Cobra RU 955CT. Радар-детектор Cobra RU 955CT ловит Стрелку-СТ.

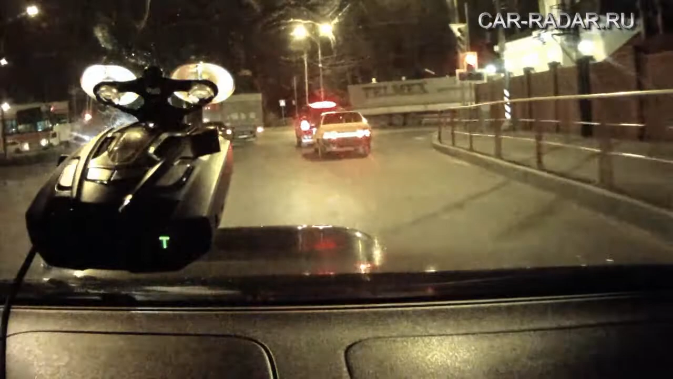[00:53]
Аж вздрагиваешь. Сейчас посмотрим, как работает новая моделька и действительно ли они это исправят. Поставим режим «Город».
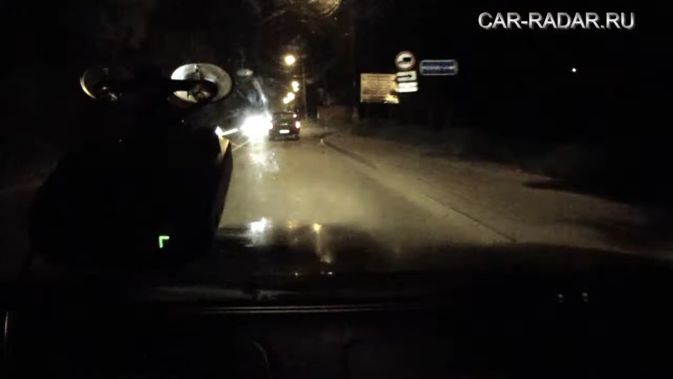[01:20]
Почему-то очень сильно потеет стекло. Не пойму почему. Везде. Кто знает, напишите в комментах. Просто с кондиционером приходится постоянно ездить.
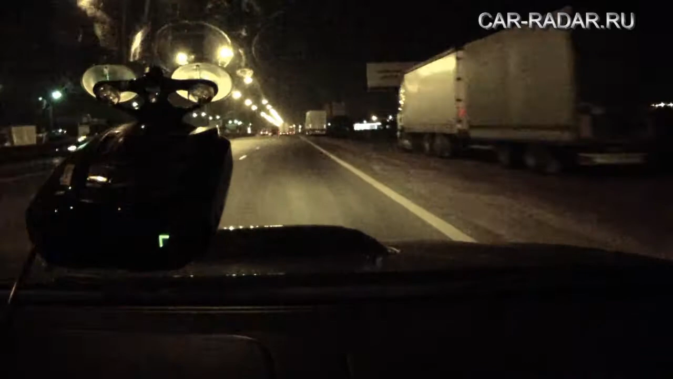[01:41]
Поставим на полную громкость, чтобы посмотреть, действительно ли сигнал стал менее раздражителем.
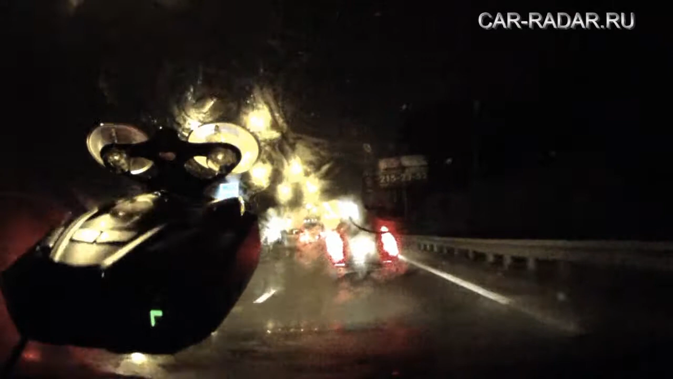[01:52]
Прокатимся сначала по ночной московской промпле. Режим «Город Макс». Трасса. В режиме максимальной чувствительности. Рассмотрим.
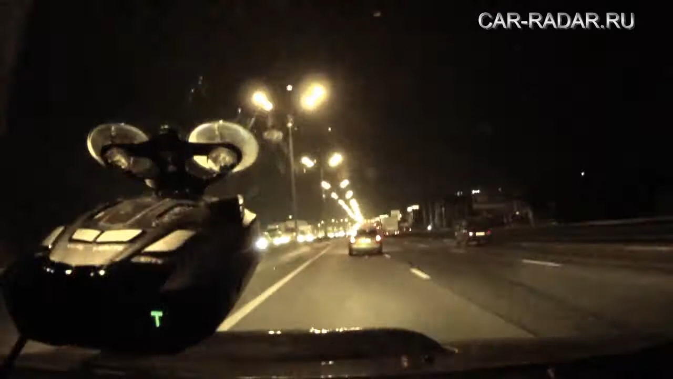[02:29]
Сигнал «стрелка». Режим «Город» Режим «Город»
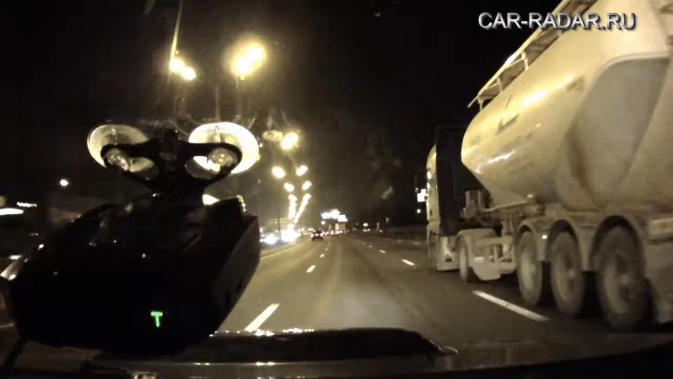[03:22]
Все четко. Никаких ложных срабатываний. И, заметьте, едем в режиме трассы. Я вот думаю, только как-нибудь теперь домой ехать. Так вот, в ровке обратно. Через Новоксином обрвется.